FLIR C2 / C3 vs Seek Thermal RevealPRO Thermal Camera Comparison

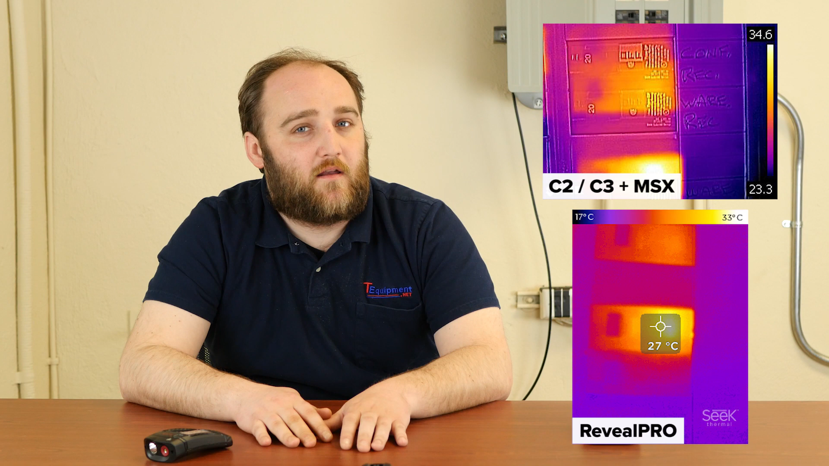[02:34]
On screen: spot 27°C
So looking at them side by side can be very revealing. Another difference is that the Reveal Pro has a higher overall temperature range.